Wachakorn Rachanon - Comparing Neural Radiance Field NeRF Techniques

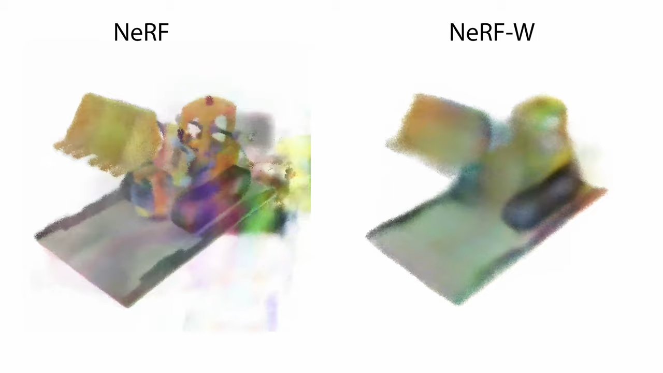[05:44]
This is the result of comparing NERF on the DissScene dataset. Similar to augmented LEGO dataset,